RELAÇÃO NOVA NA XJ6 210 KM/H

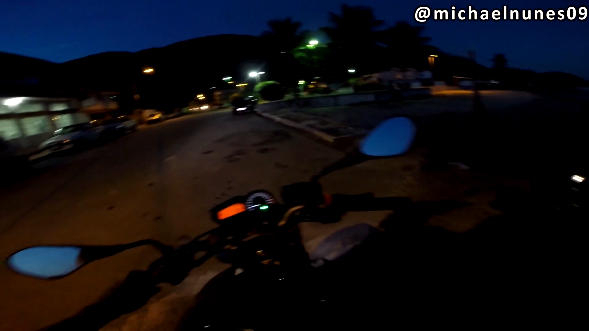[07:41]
Fala, rapaziada. Voltando aqui, vamos pra casa. Mano, olha essa paisagem.
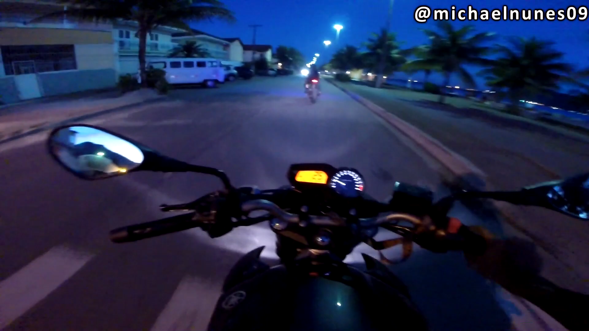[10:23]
Aí, ó, pela orla. Rolezinho pela orla de coroa. Até que tem gente aqui hoje. Esse dia eu vim aqui, dia de semana, porra, não tinha ninguém. Hoje pelo menos tem alguns quiosquezinhos. Lembrando, me segue no meu Instagram, michaelnunes09. Vocês esquecem de me seguir, eu esqueço de divulgar meu Instagram também. É a rede social que eu mais uso. Sempre respondo vocês lá, posto alguns stories da moto, comentando.
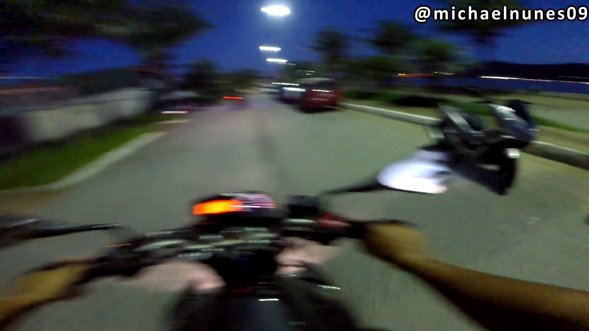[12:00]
Ah, acho que é a Ducati Panigale, sei lá, um negócio assim. Quando eu vi ela de longe, pensei que era a nova CB1000. Aqui é onde eu moro, aqui eu ainda não vi a nova CB1000 assim na rua.